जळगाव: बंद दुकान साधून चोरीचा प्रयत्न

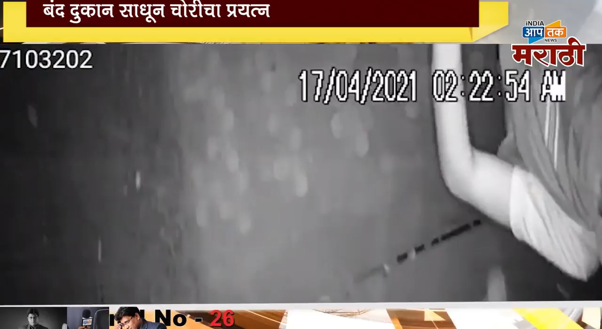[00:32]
काशिबाई विद्धलाई समोर असलेला मनुदेवी मोबाईल ही दुकान बंद असलेचा फाइदागेत इते शुक्रवारी रात्री रोजी सोरीचा प्रहतना करना ताला वो अधनेट सो उटे ही CCTV कैमेरा मदे कैच जालेले असुन मनुदेवी
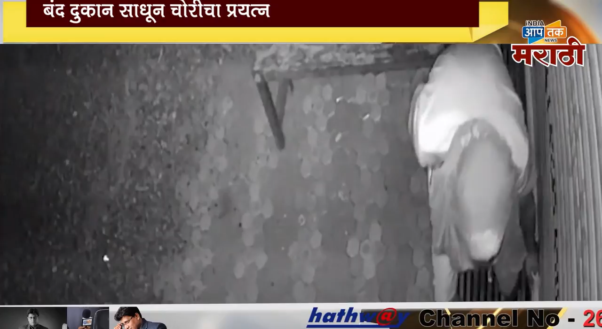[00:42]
मोबाईल चमालक यानी MADC पोलिसात तकरार दीलिया ही जड़गव हुन आनंद शर्मा इंडिया आप तक